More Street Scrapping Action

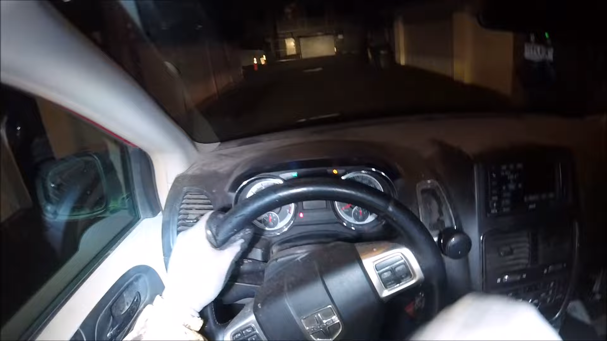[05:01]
Finally got a piece of scrap. Look, it's been there for ages.
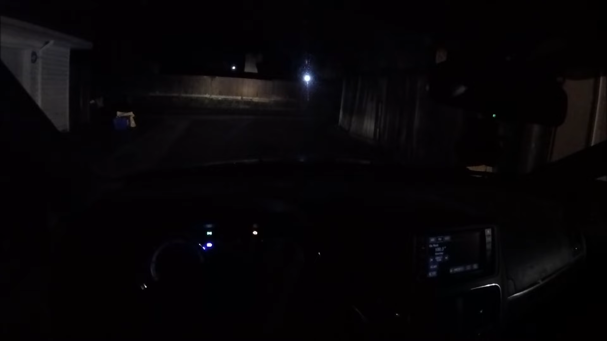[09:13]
So many rats, there's so much garbage. I've never seen so much garbage in Vancouver. It's disgusting.
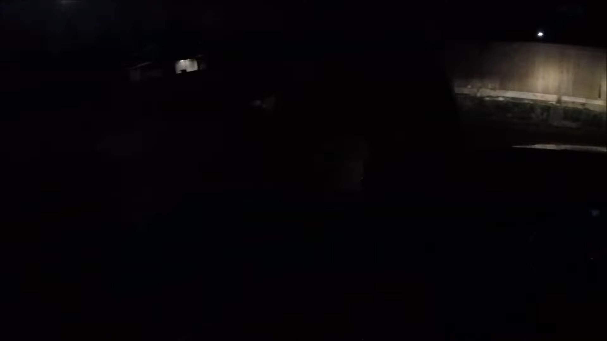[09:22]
It's like the garbage is so bad that look, there's a, oh, he's trying to climb up the fence.
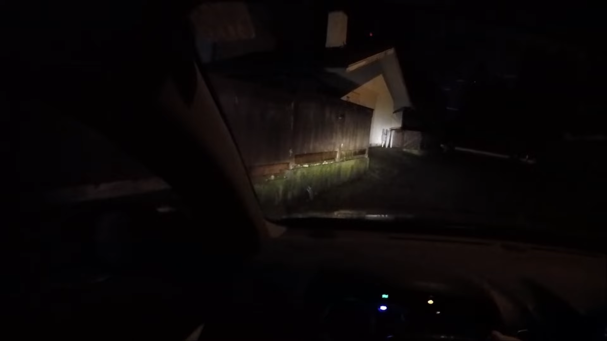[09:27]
See, there's so many. They're big rats too. Oh, you got in there between the door there.